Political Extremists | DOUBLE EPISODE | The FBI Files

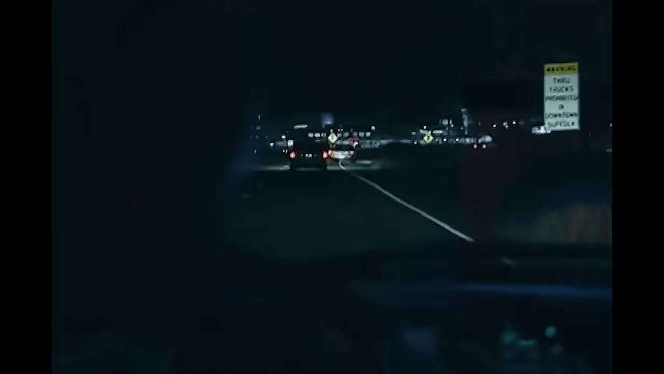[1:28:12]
And so we began our surveillance, not knowing where they were going to end up.
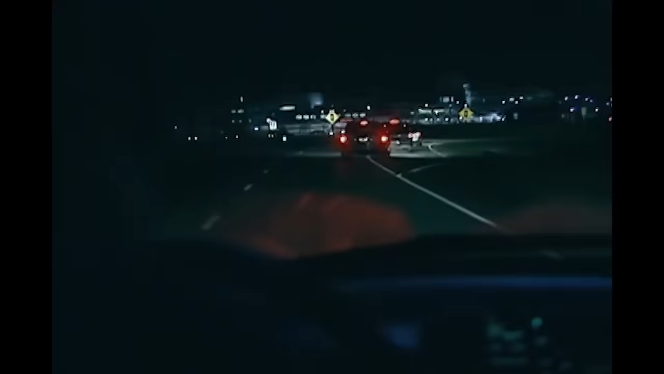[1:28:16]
The FBI tailed the suspects as they headed west out of Sandpoint.
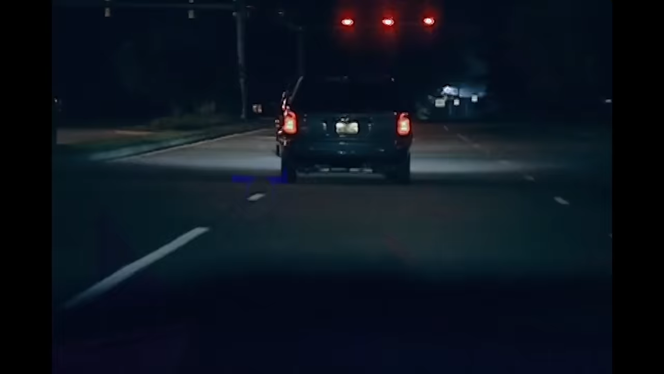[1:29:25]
As agents shadowed the van, they realized where the suspects were headed.